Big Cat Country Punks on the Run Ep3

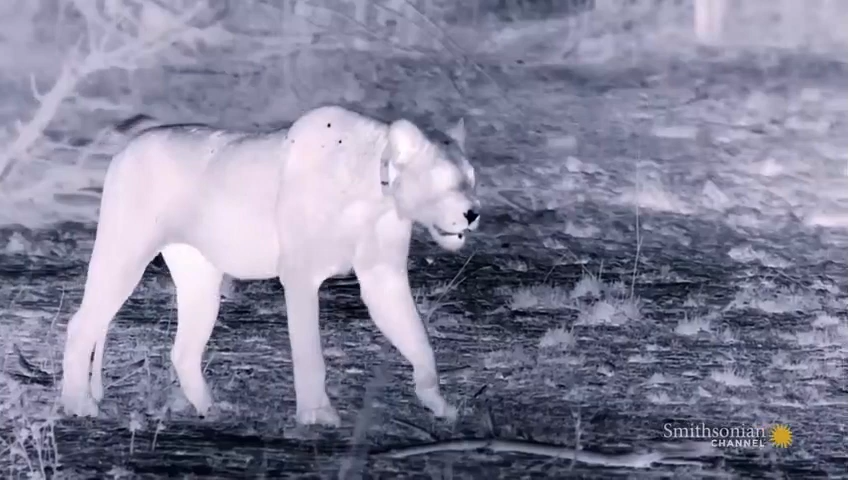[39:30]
this is her time now she can see the prey better than they can see her a reflective layer behind her super sensitive retina bounces light
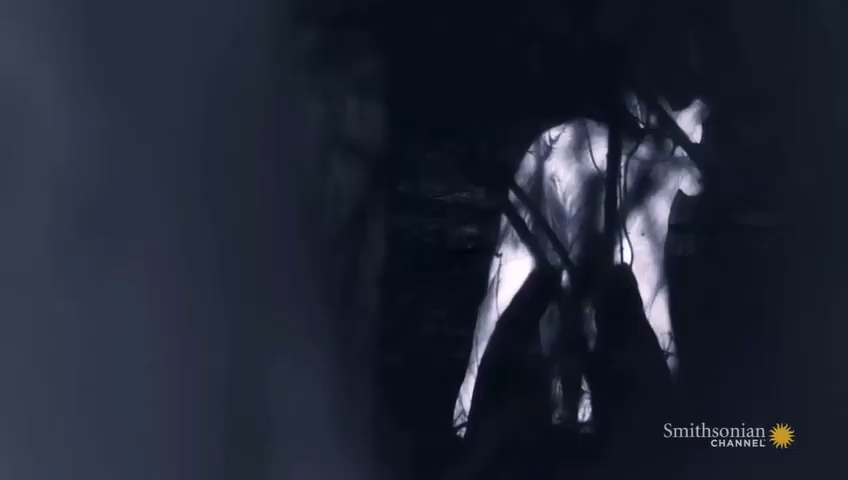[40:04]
Ava locks onto a male away from his herd
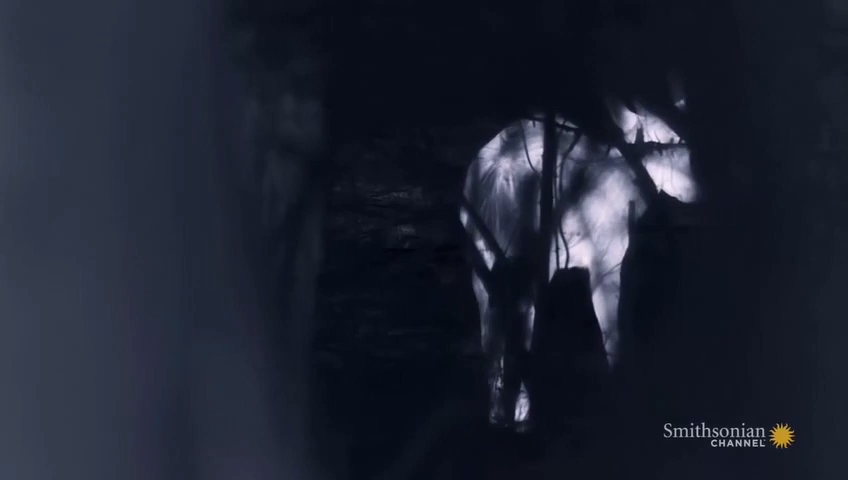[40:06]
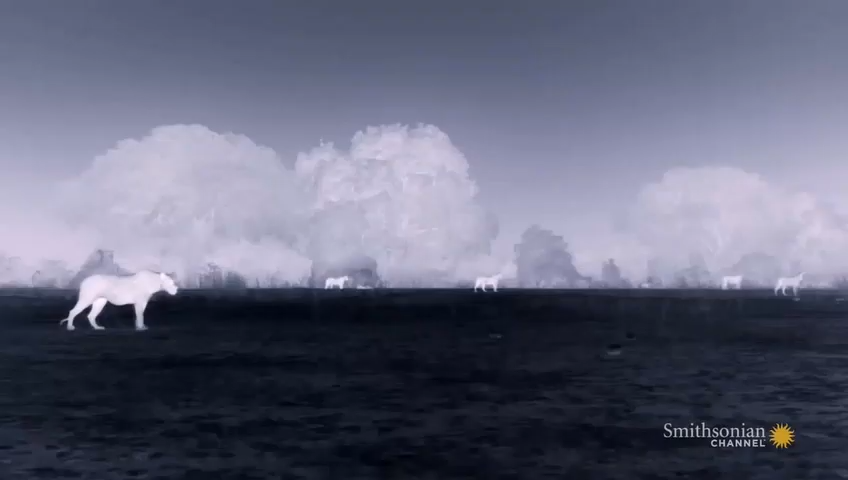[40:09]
the rest of the pride fans out a
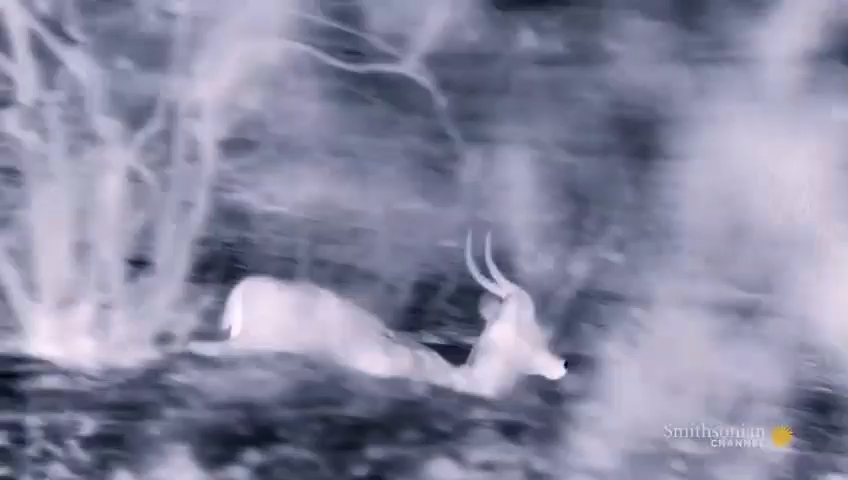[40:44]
the puku runs straight into a trap.